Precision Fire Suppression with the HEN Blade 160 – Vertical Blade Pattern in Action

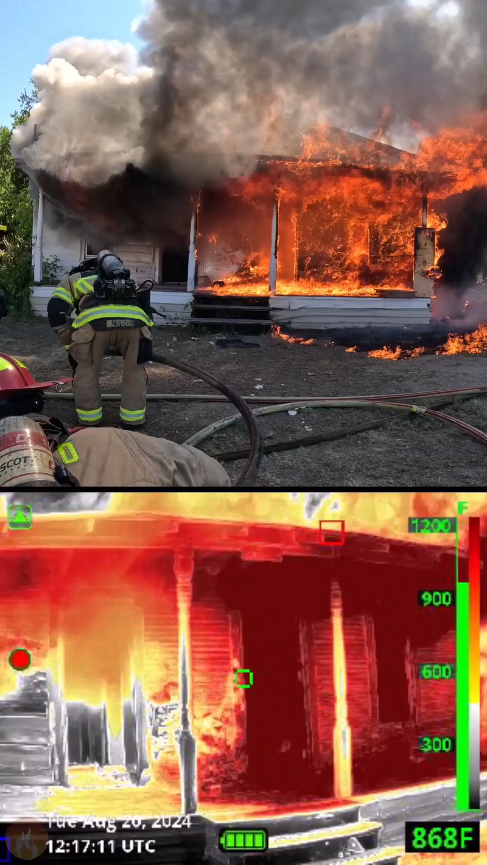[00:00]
On screen: spot 868°F
Check out the hen nozzle in this example where we have a large amount of fire on this front porch. In the vertical blade pattern, 160 GPM, we see through the eyes of the Buller QXT Pro camera, we have a large amount of heat, reds over 1,000 degrees Fahrenheit apparent temperatures. The vertical blade pattern completely obliterates the amount of heat and fire on this front porch,
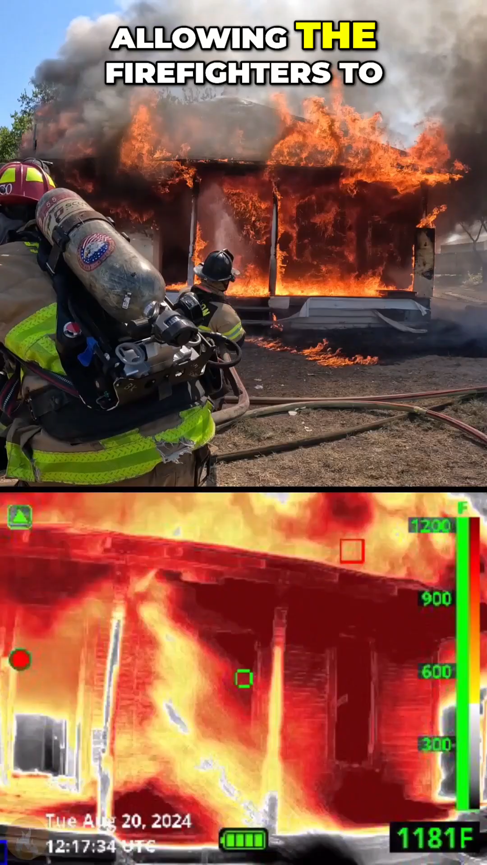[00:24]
On screen: spot 1181°F
allowing the firefighters to quickly advance to the opening and move and flow as they get into the opening and hit move again briefly, and then they get to the back of the compartment and they knock it down with another 14 seconds of application. Total actual applications around 88 gallons of water approximately,
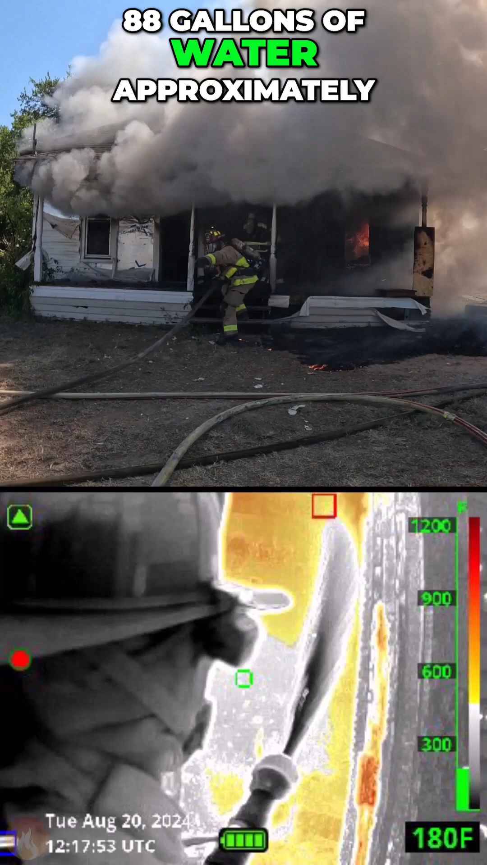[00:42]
On screen: spot 180°F
and they just absolutely destroy the amount of heat in these compartments quickly, efficiently. The camera shows how efficient it is. The nozzle one knows what they're doing. They're working as a team.
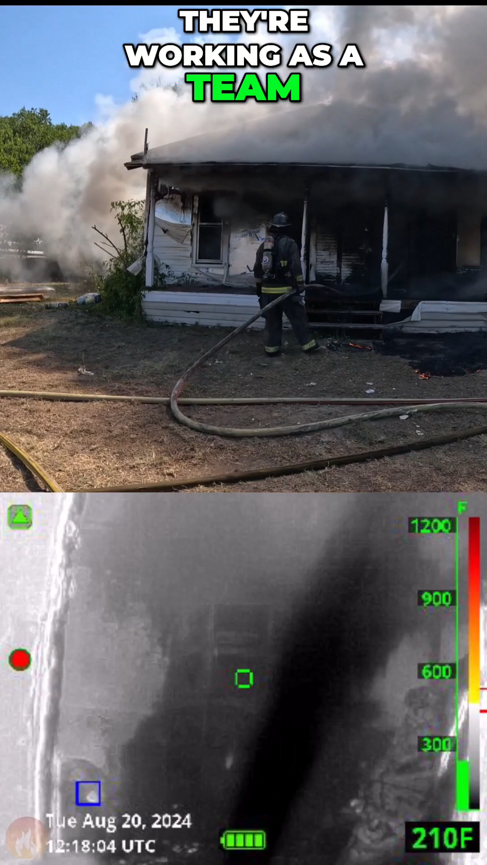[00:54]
On screen: spot 210°F
As we talk about with cameras, they enhance what you do. They're a force multiplier, and the blade pattern just ensures better coverage, and the firefighters are using this to maximize their effect. Thanks for watching. Stay intelligently aggressive.